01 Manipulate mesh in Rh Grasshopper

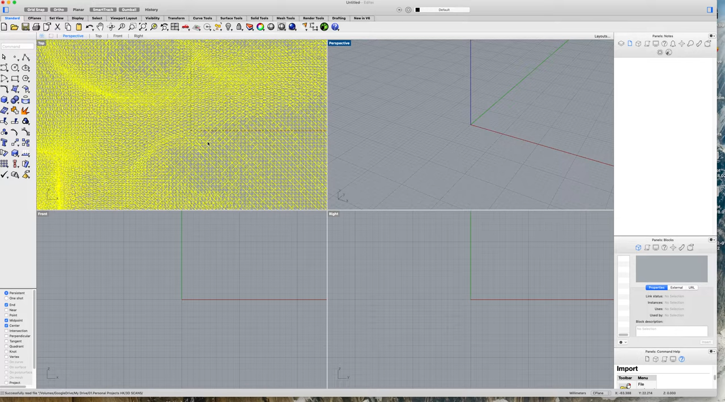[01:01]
Here we have it, and it's a really heavy mesh. I want to switch the layers on.
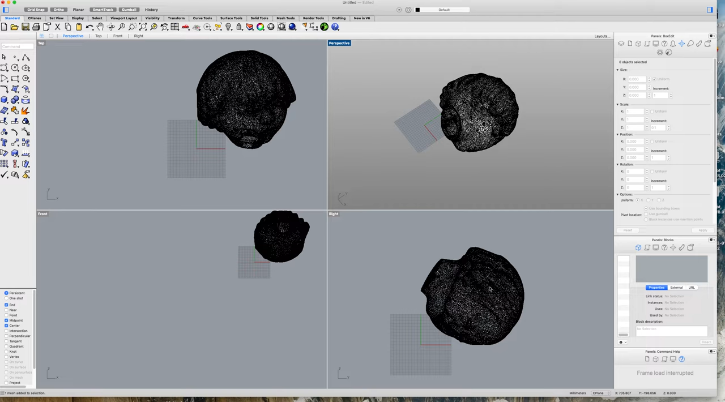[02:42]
And sometimes it's quite good to check this. And to position it into the, so you can either drag on these curves,
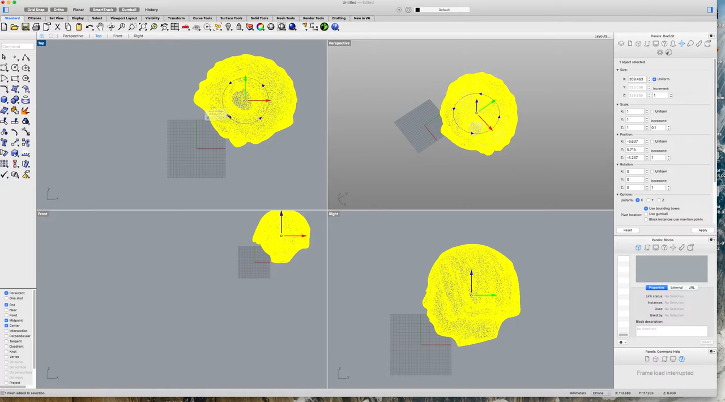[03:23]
right position. This looks about straight to me.
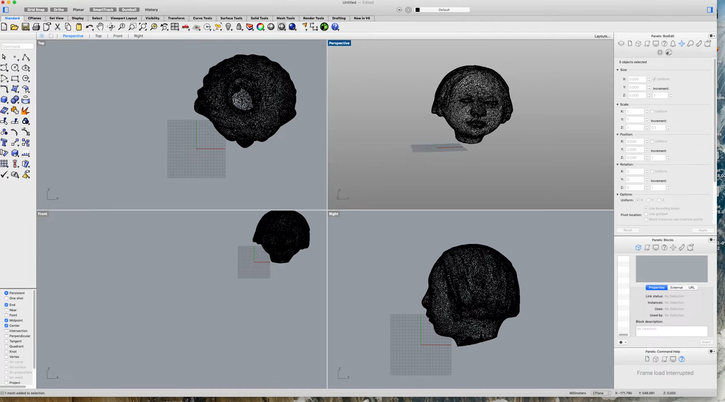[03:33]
It's also a little bit askew here. So here, let's do 3. This is better. Looks about right.
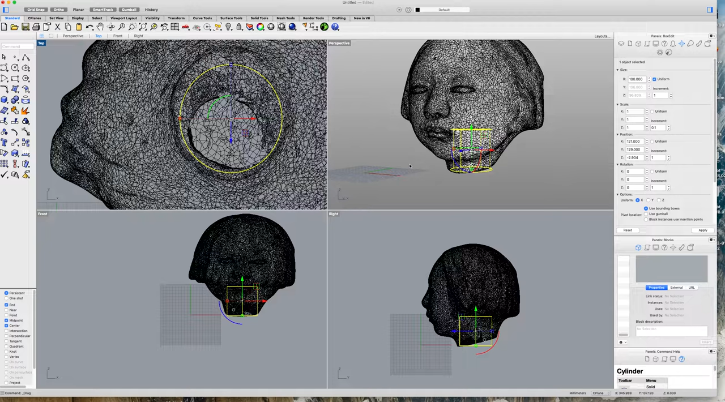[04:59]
So what I'm trying to do is the skin, it's obviously a hollow mesh, and I have these inner parts, and I wanna cut this out. So I wanna split the mesh. So I wanna take this, I wanna split this mesh, and the cutting object is the cylinder.
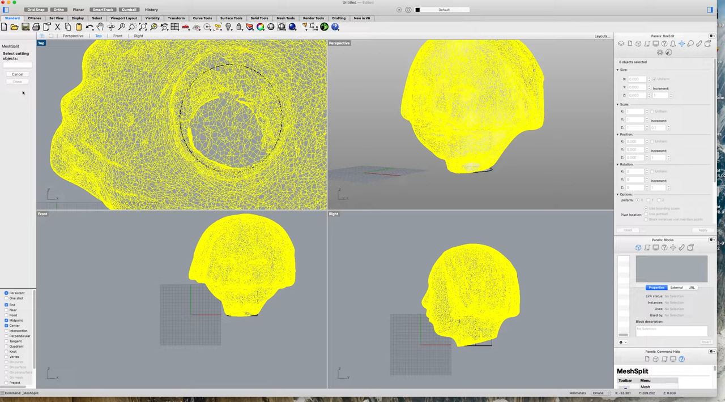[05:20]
Let's see what it does.
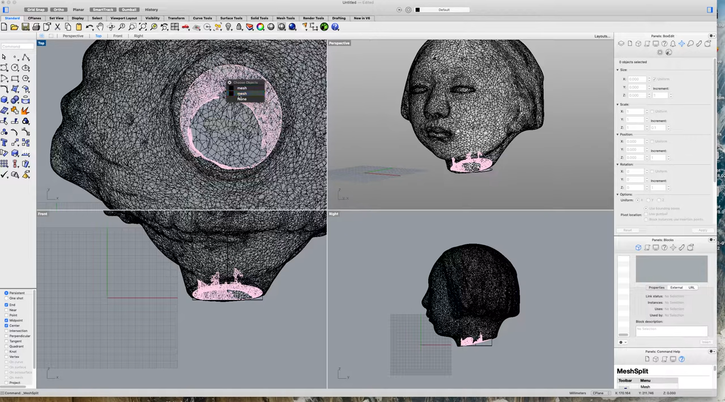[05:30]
So I have this one now, and the cylinder which I have I destroy as well. So let's see whether we have a bit of a cleaner. Yes, that's exactly what I wanted.
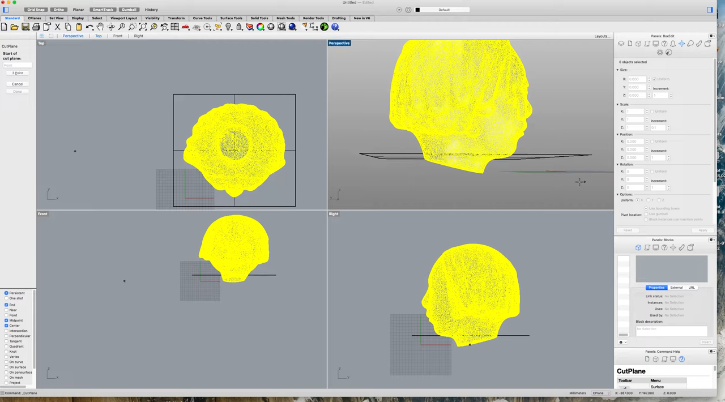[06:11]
And so now I want to basically have this cutting plane running along this angle.